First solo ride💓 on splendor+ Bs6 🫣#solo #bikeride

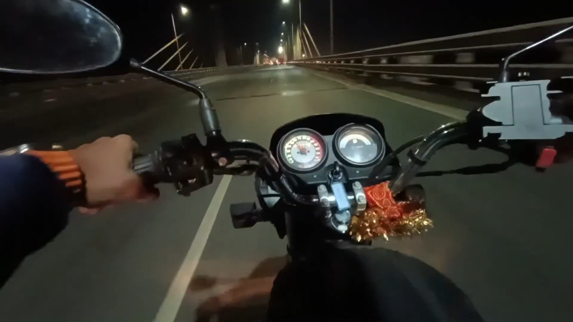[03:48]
तो गाइस, आ गया हमारा आज का दूसरा टोल प्लाजा।